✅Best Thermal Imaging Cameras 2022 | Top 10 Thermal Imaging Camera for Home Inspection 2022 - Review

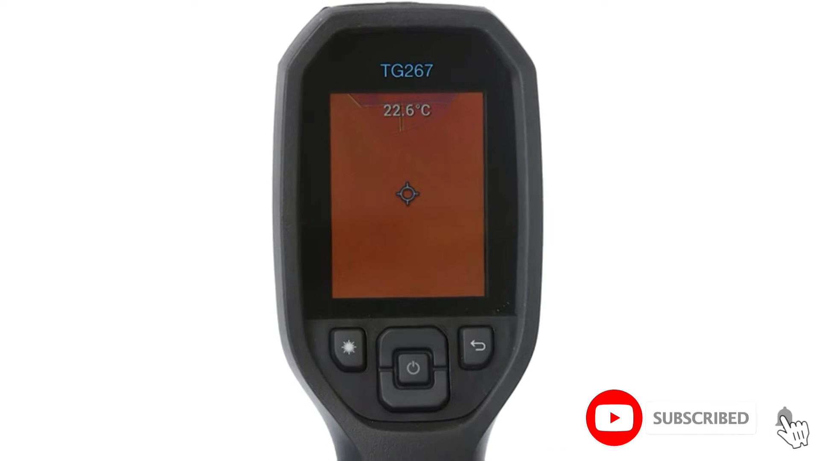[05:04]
On screen: spot 22.6°C
these ir cameras is probably mechanics it is easy to use single-handed and has a
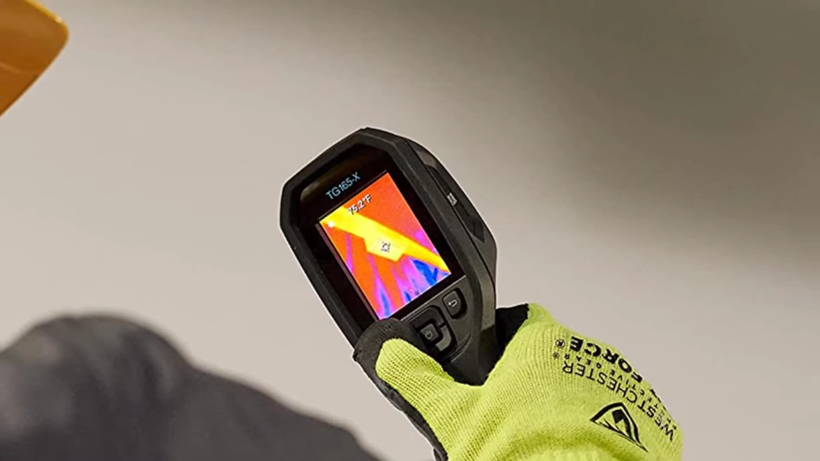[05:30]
there's four gigabytes of onboard storage there is also a tripod
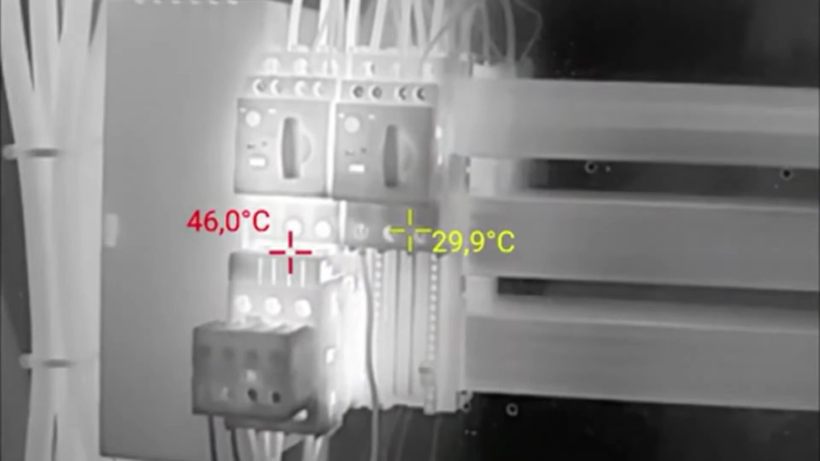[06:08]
it should give you about three hours of recording thermal images the conventional
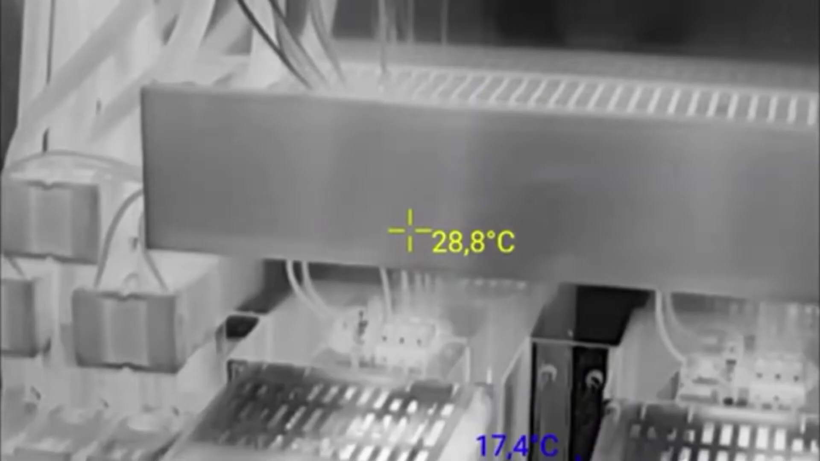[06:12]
On screen: spot 28.8°C
camera records
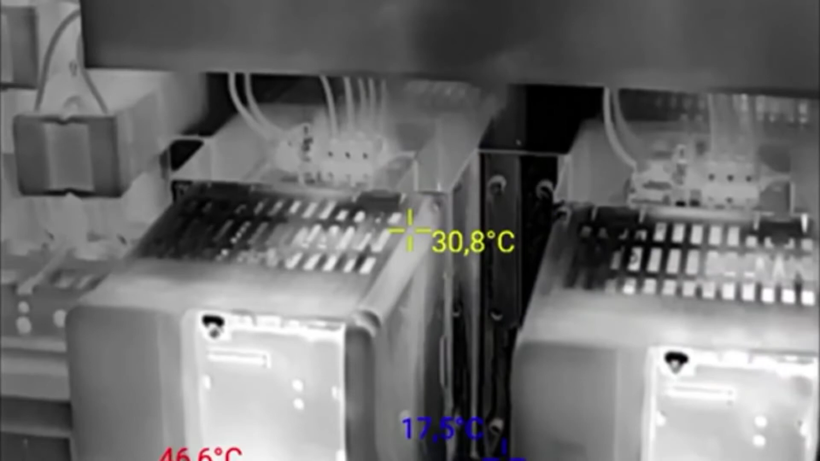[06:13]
On screen: spot 30.8°C, min 17.5°C
as usual the refresh rate is nine
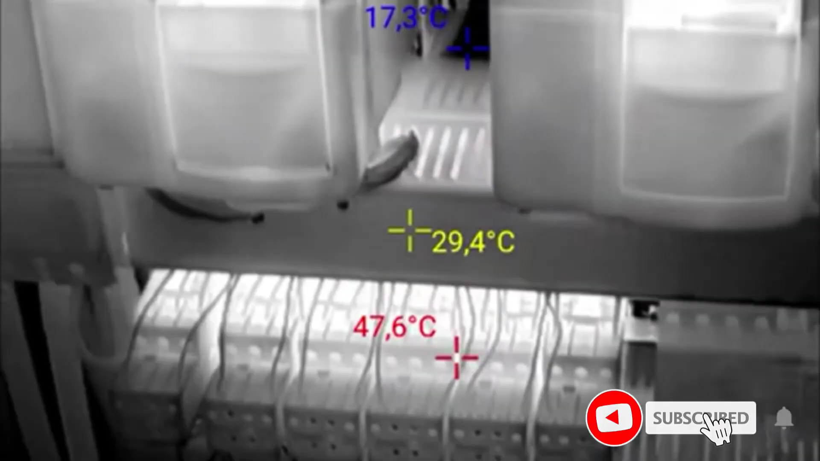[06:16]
On screen: spot 29.4°C, max 47.6°C, min 17.3°C
frames per second the menus
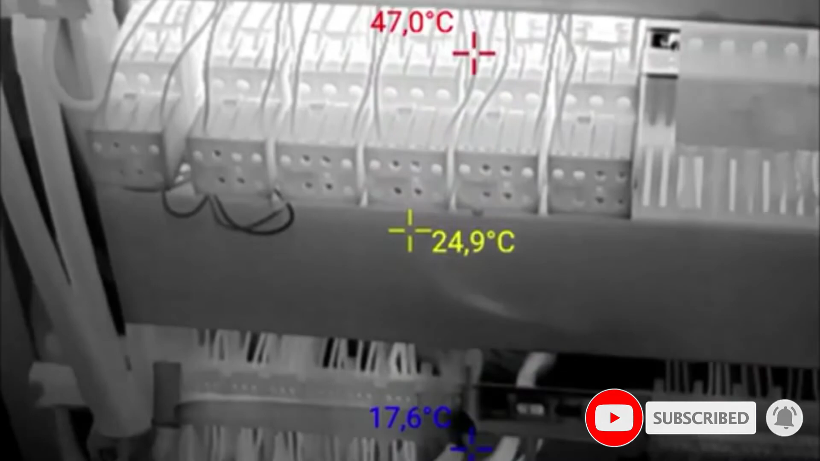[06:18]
On screen: spot 24.9°C, max 47.0°C, min 17.6°C
allow you to adjust the position of the images
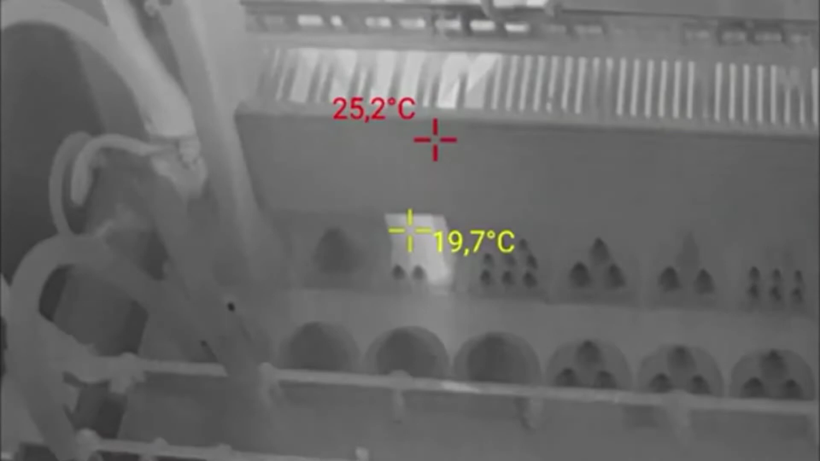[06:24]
camera there is some parallax error this varies according to the
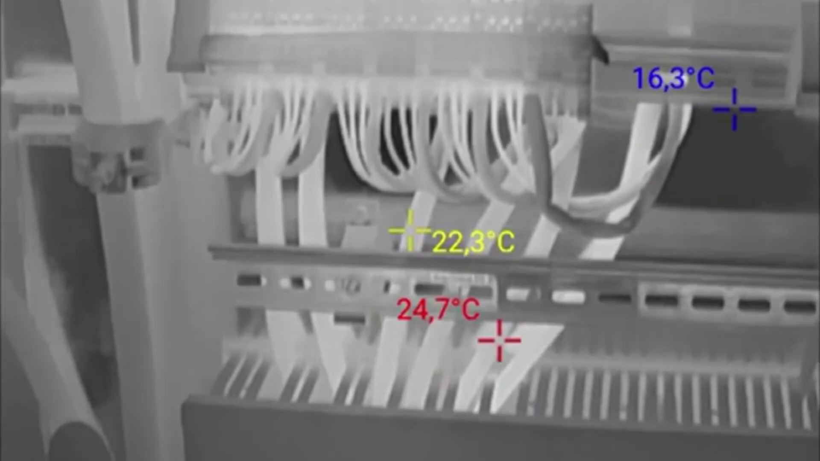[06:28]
distance from the subject the
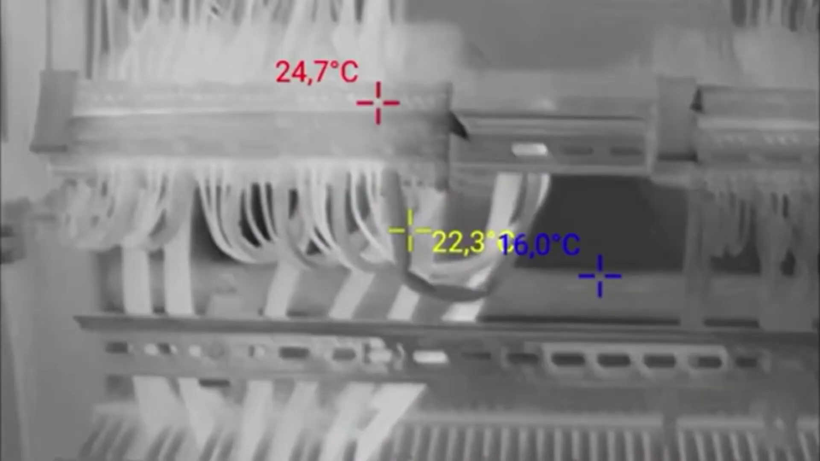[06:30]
50 mk sensitivity is impressive so is
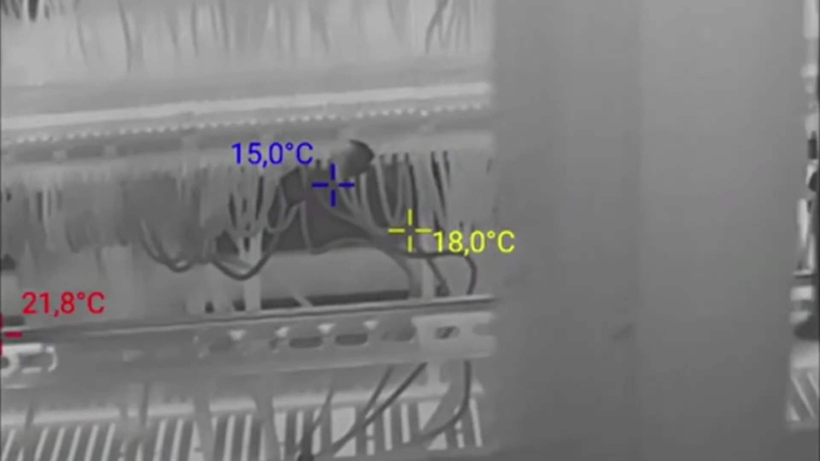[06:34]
the high maximum temperature of 932 f 500 c this might
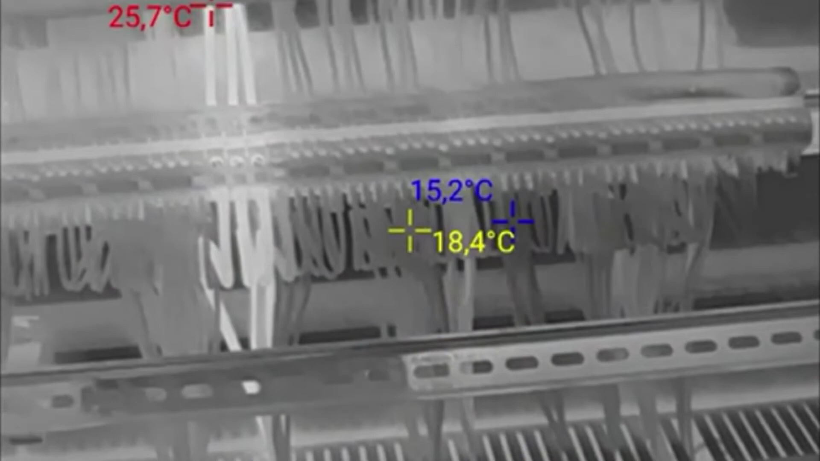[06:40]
On screen: spot 18.4°C, max 25.7°C, min 15.2°C
be a major selling point for you at this price point in other ways there are some shortcomings
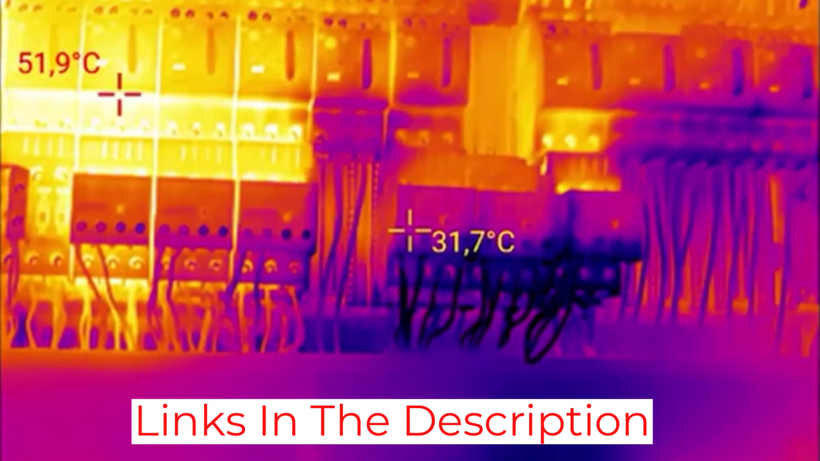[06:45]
there's no tripod mount for instance there is no wireless option so you must transfer images via usb